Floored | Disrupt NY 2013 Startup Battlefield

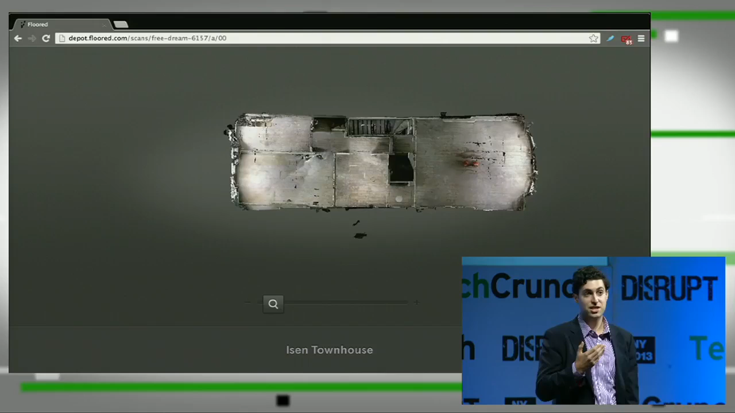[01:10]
We use a new 3D camera that's produced by a company in Palo Alto called Matterport that gives us spatial data that allows us to show you spaces that look like this.
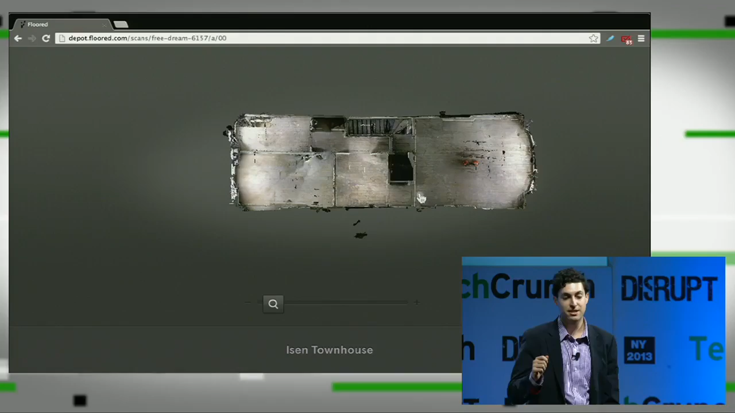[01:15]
This is a photo-realistically rendered 3D model of a townhouse in Harlem that's undergoing a gut renovation.
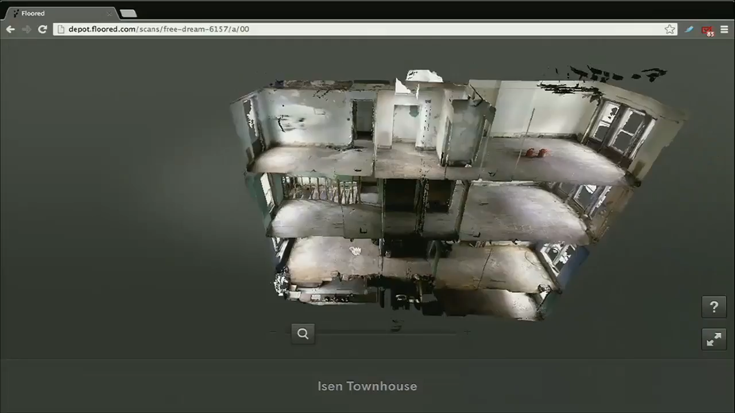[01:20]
Notice how you can see things in 3D that you can't see in photography or video. We can look around at all of the different floors stacked on top of each other one at a time, like a nice real estate layer cake.
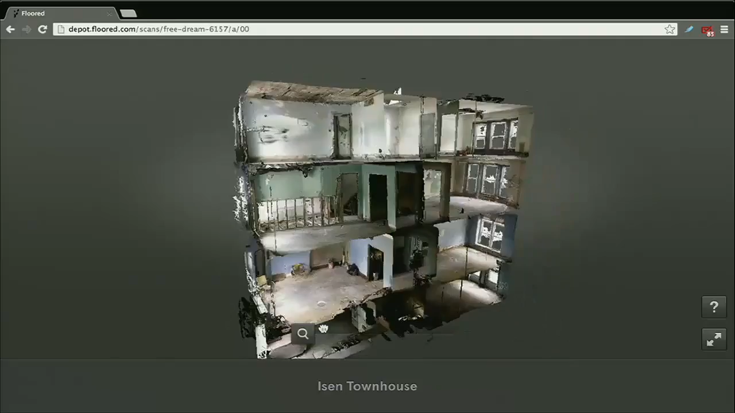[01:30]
And you can click in and walk in first person through the different floors.
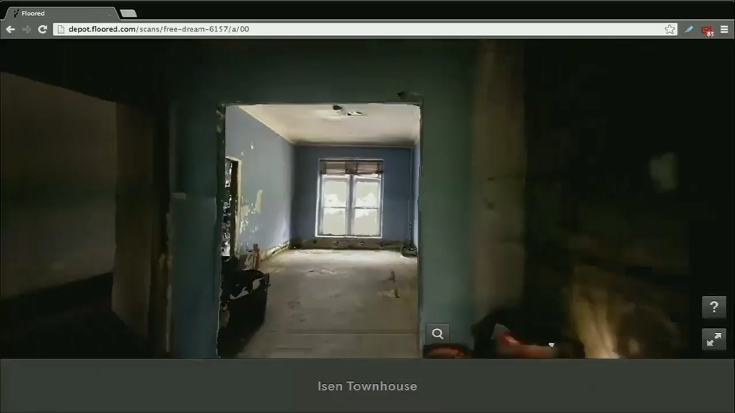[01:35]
This is a super easy interface that's going to transform how we visualize real estate.